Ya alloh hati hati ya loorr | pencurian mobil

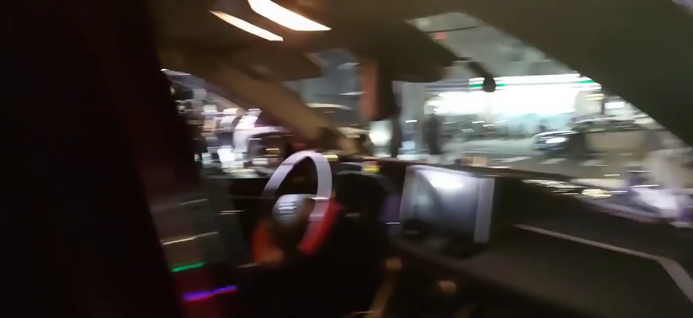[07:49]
Ini yang mencuri mobil, mobilnya dicuri, curi mobil sama polisi kan dikejar-kejaran.